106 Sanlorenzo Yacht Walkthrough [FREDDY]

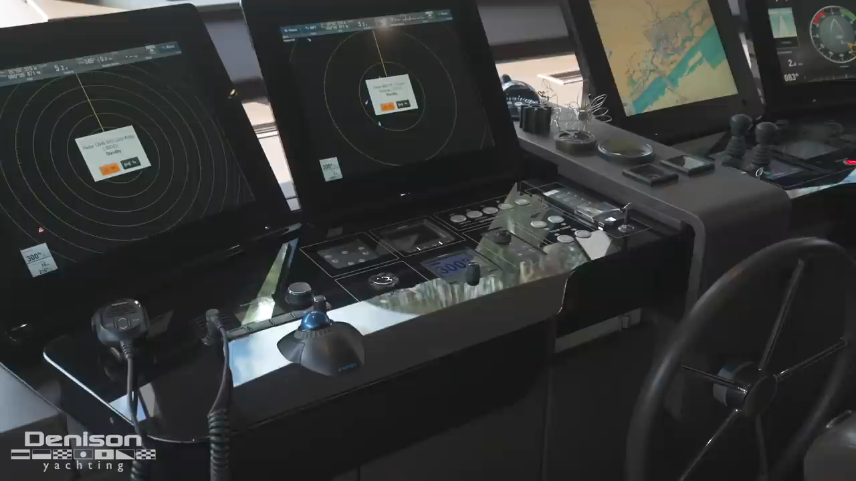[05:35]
All your electronics, all your controls, bow and stern thruster. This is where the engines turn up this is where you see your rpms.